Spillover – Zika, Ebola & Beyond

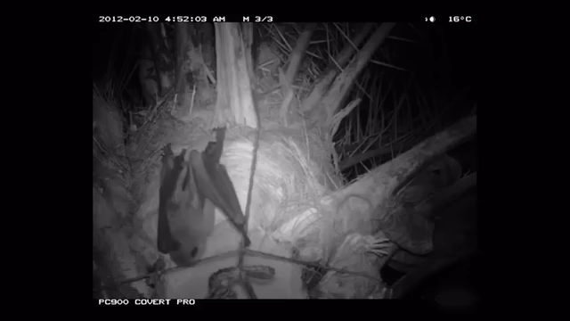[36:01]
Then they caught them in the act. These photographs show a fruit bat first drinking date palm sap, then urinating into a collecting pot.
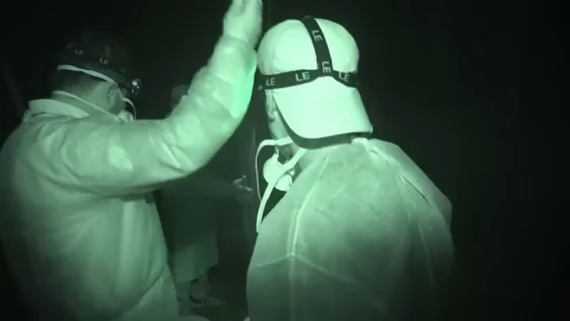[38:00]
At 3 a.m., the nets go up.
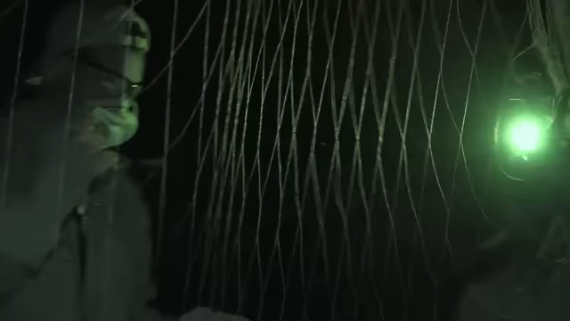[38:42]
Snaring a bat is easier than untangling one.
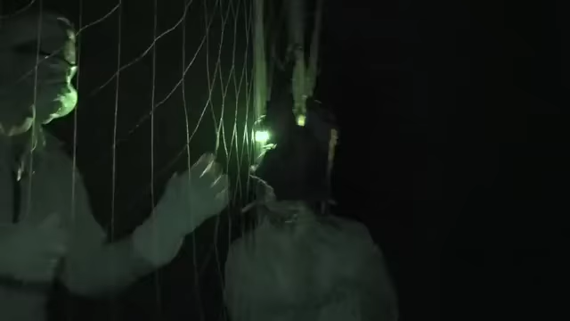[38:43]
Bats are angular animals. Every piece of their anatomy is angular.